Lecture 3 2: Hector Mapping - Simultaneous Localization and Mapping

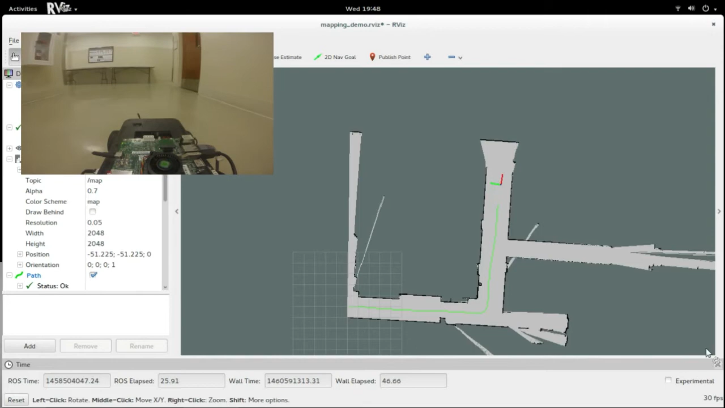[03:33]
Let's delve into it further and analyze it at implementation level. There are a number of ways in which you can have approached this problem and there are loads of research articles comparing them.
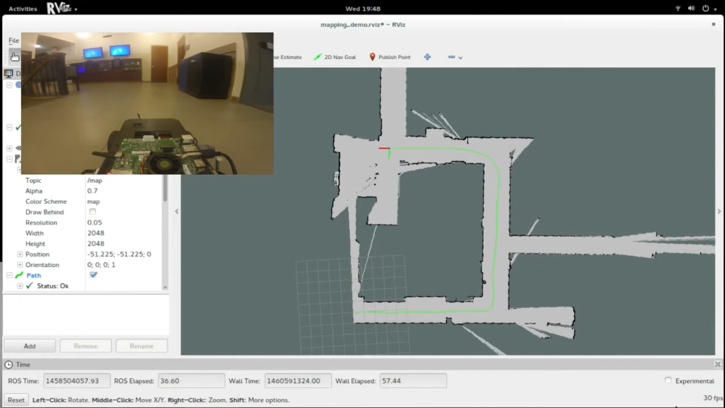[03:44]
We will talk about an approach centered around the ROS package called Hector SLAM you will be using for this platform.
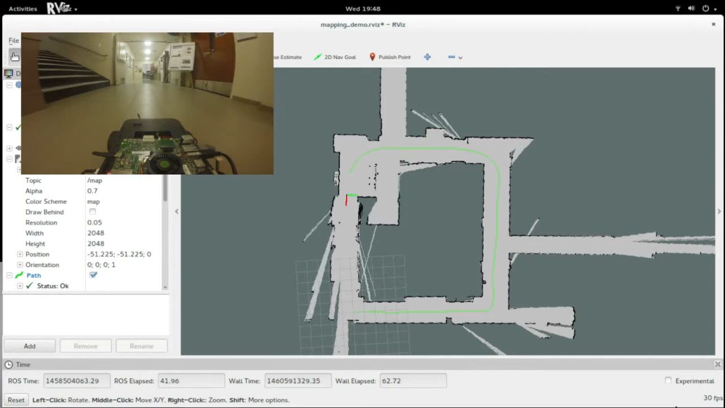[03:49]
The map we built here is an occupancy grid.